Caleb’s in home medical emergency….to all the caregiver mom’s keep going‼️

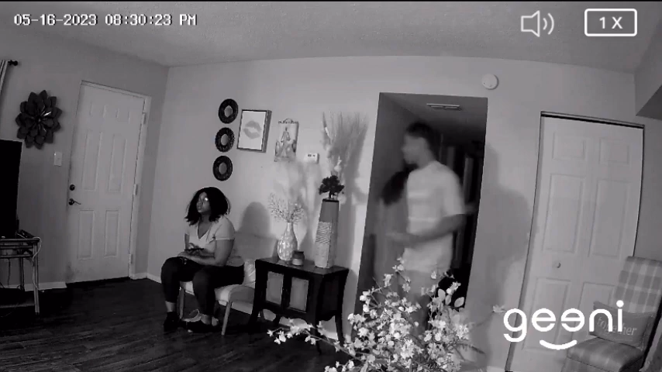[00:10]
He was simply walking around the house, being Caleb, skipping and enjoying himself. I was taking out food out of his room that he left in there, and just kind of tidying up his room. You can see him just kind of following me around the house, skipping, being normal Caleb.
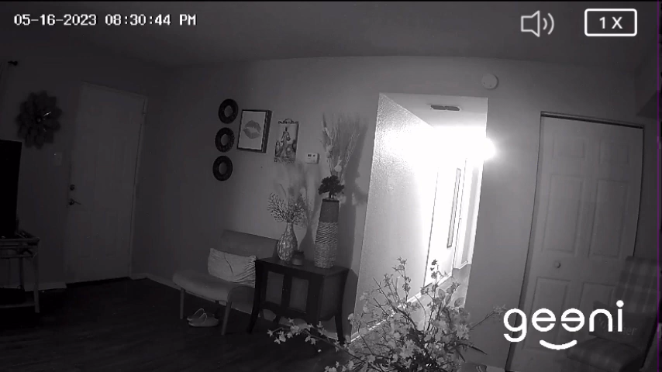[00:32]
But then he returns pretty quickly. He's trying to make his way to me. He has an aura. You can see he starts skipping slowly, and he stands there, and there he go, boom. He hits his head against the wall. The seizure has started. I'm holding on to him. Now I'm easing him to the floor, screaming for help. My daughter's assisting. So we're easing him to the floor, turning him on his side. The floor is very slippery because he dropped applesauce.